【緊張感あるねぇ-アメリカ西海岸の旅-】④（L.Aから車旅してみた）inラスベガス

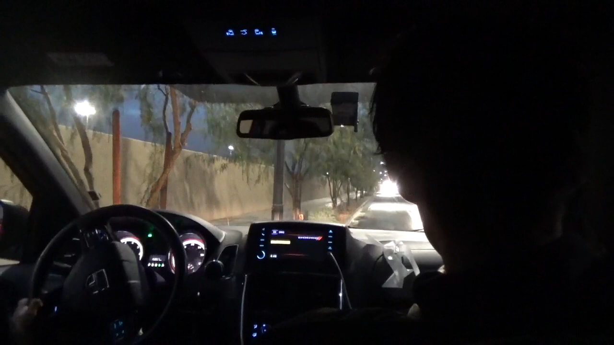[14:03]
マジか、これはちょっとやばいぞ。 そしたらば、 U ターンか。 一旦待って、 U ターンでき る。西に進みます。ぐるっと 行こう。 いけるかな。 ちょっとね、ここ行けないのか。
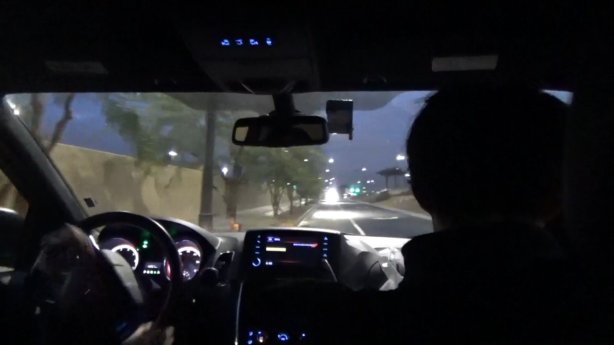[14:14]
よし、 マジで ごめんごめん。 ちょっとそれやばいぞ。 落ち着くんだ、落ち着くんだ。オ ッケーオッケー、大丈夫大丈夫、来てないから。
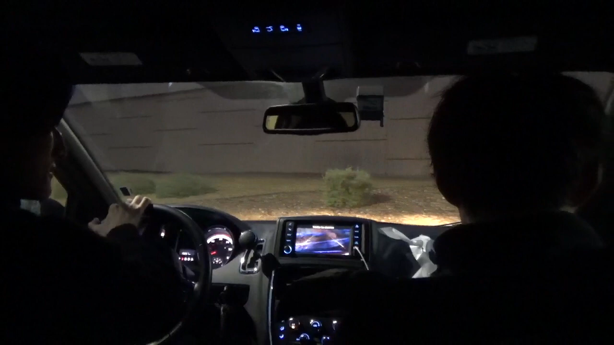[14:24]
あれをじゃあ 右しか行けないから。
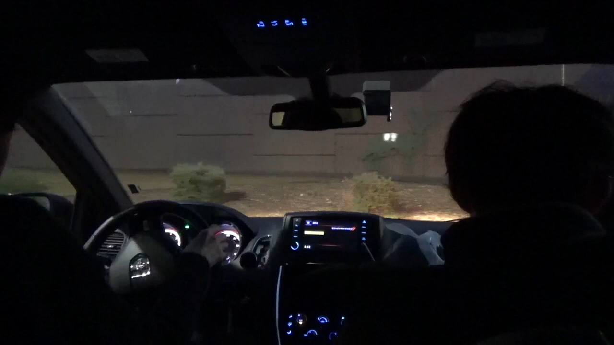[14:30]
あ、今来たね、左から。まだ間に合う、大丈夫よ。 オ ッケー、 うん、ありがとう。 その先、目的地です。 入ると目的地らしい。これですか。
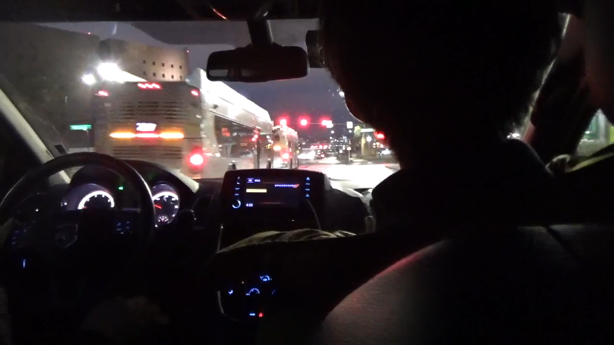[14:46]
来た 来た、プレミアムアウトレット。 着きます。
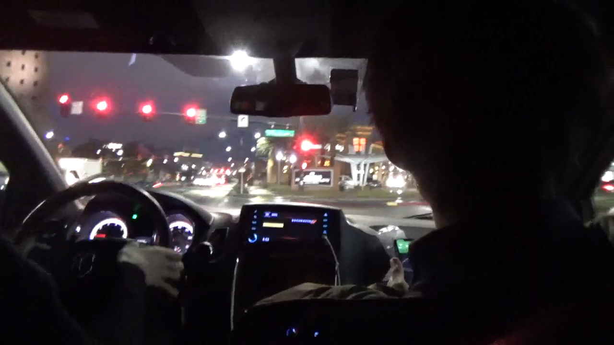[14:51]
着きましたね。 プレミアムアウトレット。